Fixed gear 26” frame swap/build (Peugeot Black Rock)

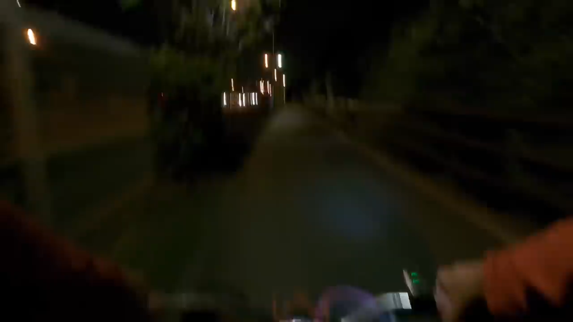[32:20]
So I don't know if you saw it before, but it goes no hands pretty good. And that's with the front weight on as well.